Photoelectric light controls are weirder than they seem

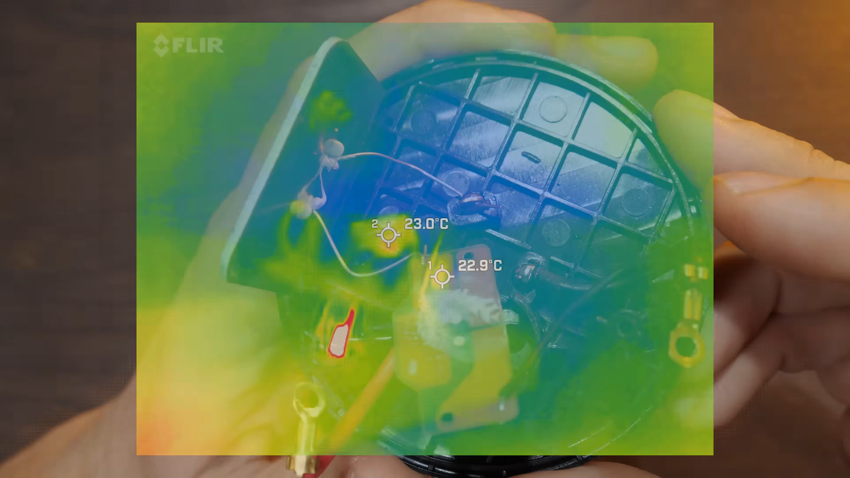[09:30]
If I wire this up and we take a look with a thermal camera, in a dark room we can see that the heater is on but it's just a little warm.
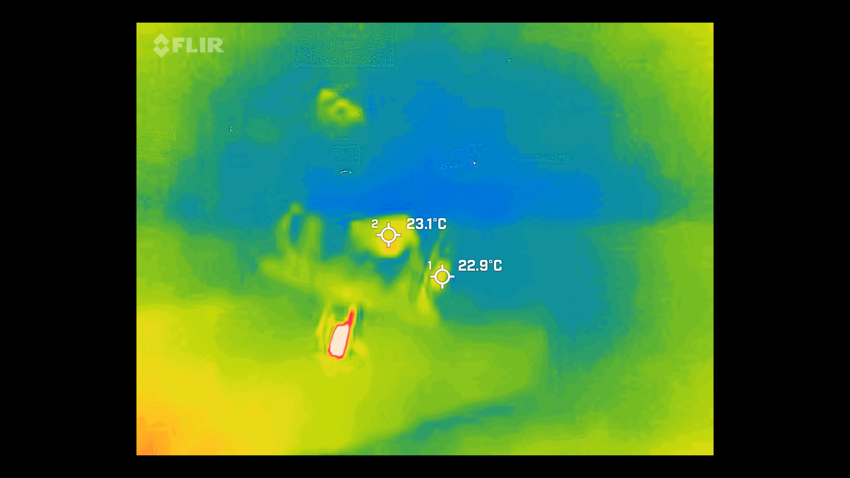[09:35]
It's trying to heat up, but the photoresistor is in a state of high resistance, preventing power from flowing.
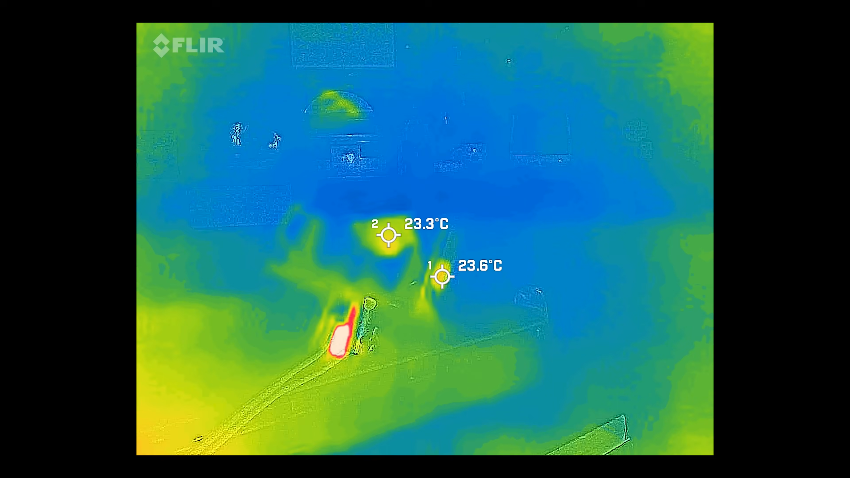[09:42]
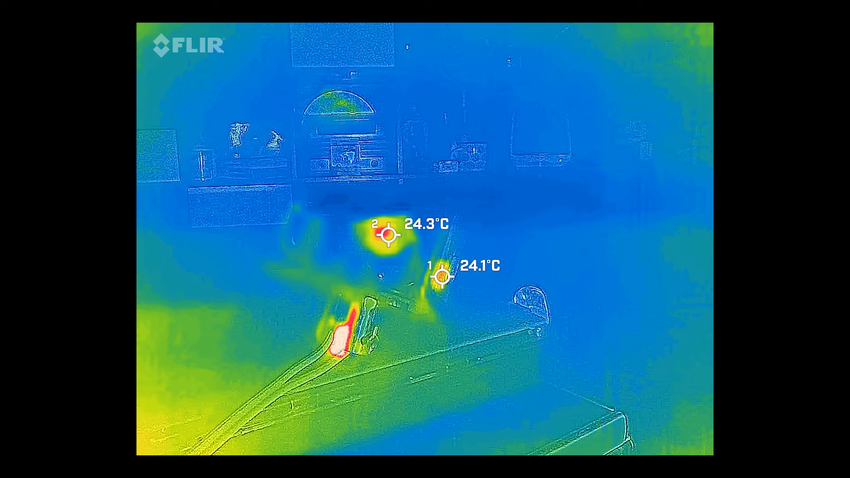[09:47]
When I shine a light onto the photoresistor though, its resistance falls and the heater immediately gets warmer.
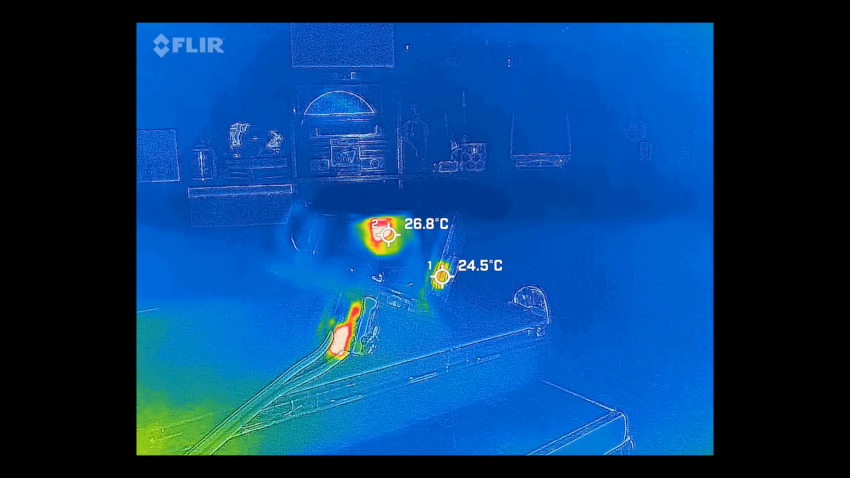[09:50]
In fact, it gets pretty hot. So we have a heater circuit that gets hotter when more light hits this thing, and we have a limit switch that opens a circuit when it gets too hot.
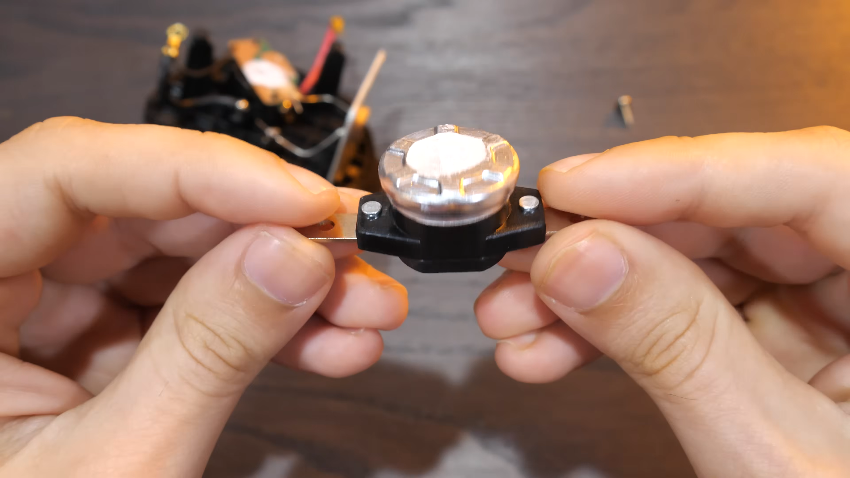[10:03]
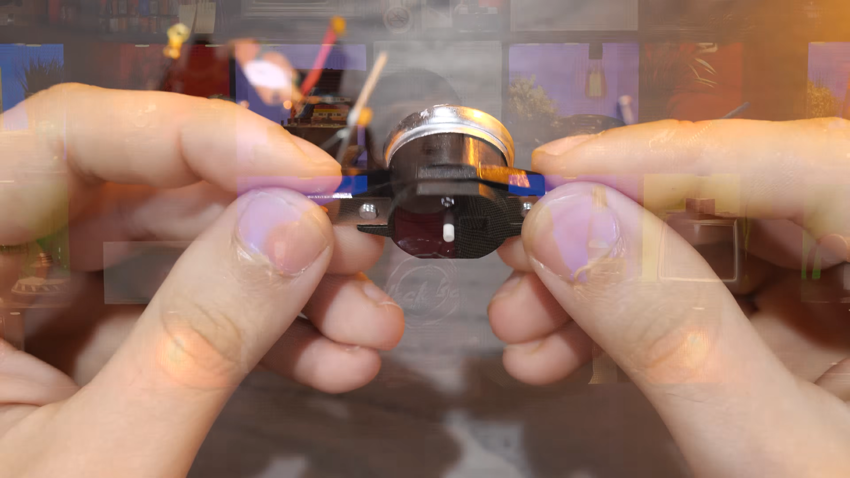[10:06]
I wonder what would happen if we put them to get- oh right, that's how it was when I got it. With it reassembled, here's what we see in the thermal camera.
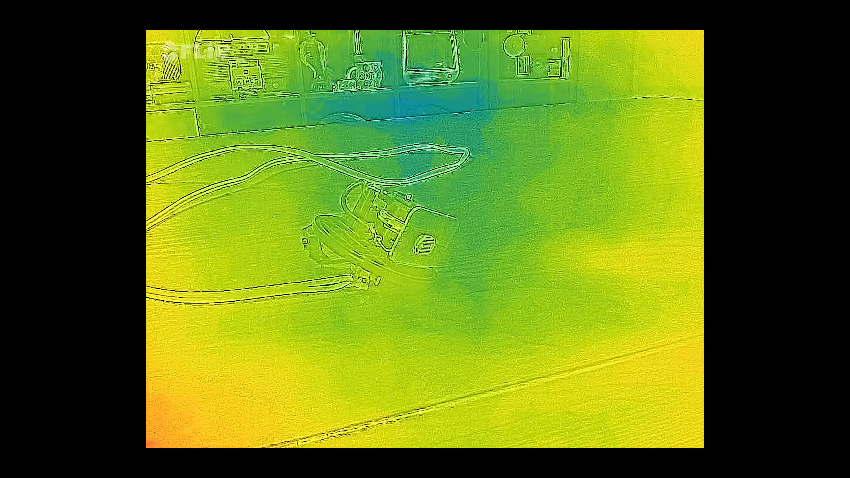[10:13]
Again, when powered on in the dark, we can see the faintest little hotspot,
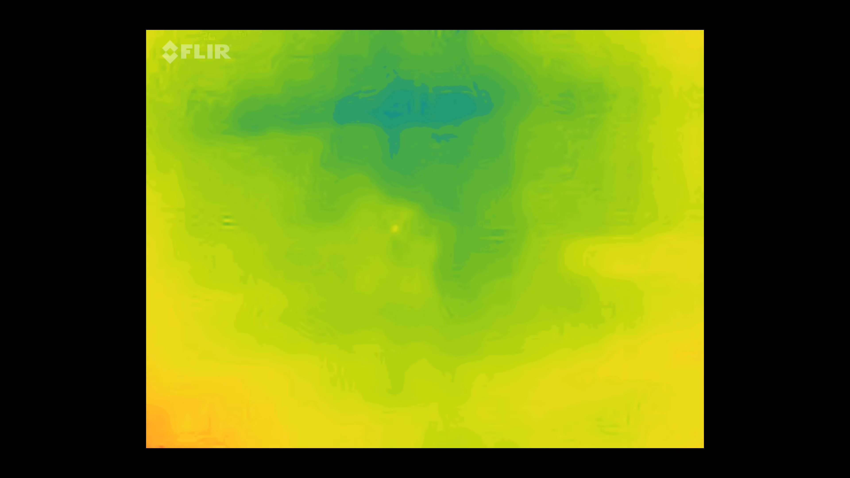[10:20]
but when I shine a light on the photoresistor, that hotspot gets bigger and... hot.
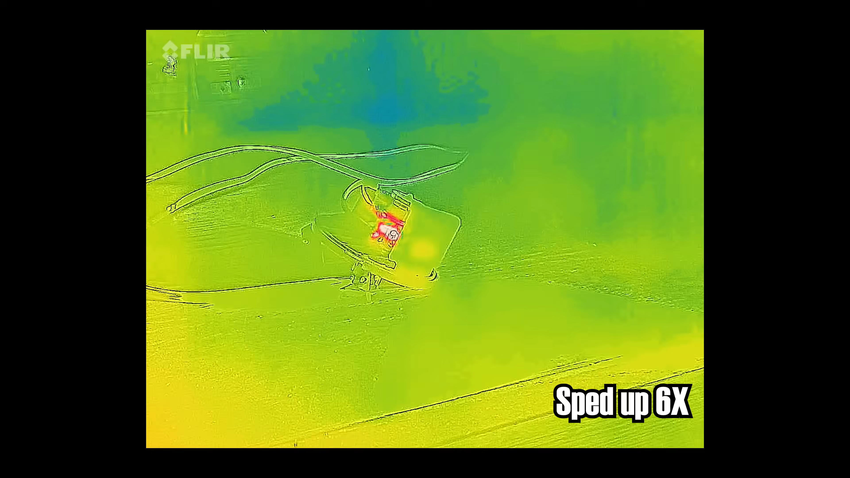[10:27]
The resistors on that board are dissipating about two and a half watts, and the thermal paste is transferring that heat energy into the face of the thermal switch.
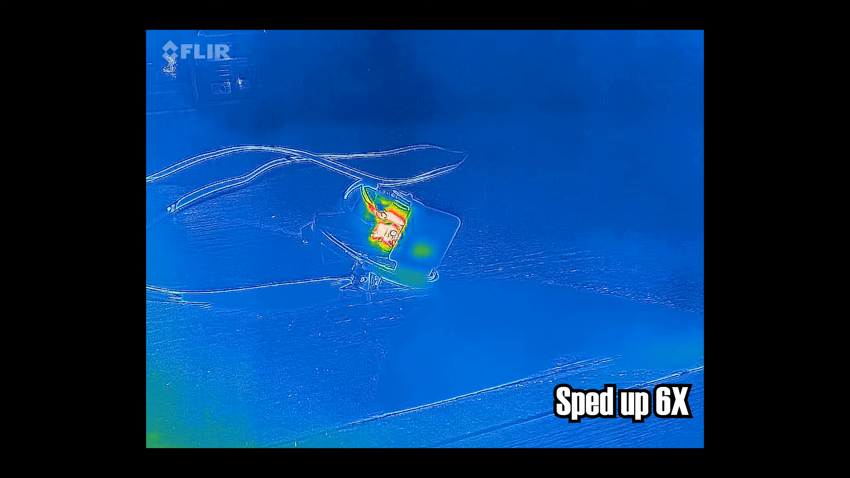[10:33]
The switch remains closed for about two minutes, but eventually, it opens.
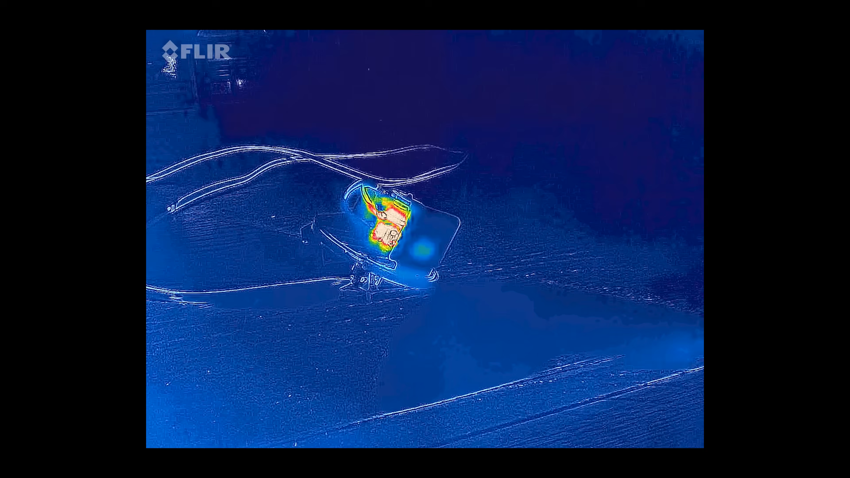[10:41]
One thing to note is that the photoresistor is also a resistor in the circuit, so it too dissipates a bit of heat. However, the big metal plate it's mounted on doubles as a heatsink, so it's barely visible to the thermal camera.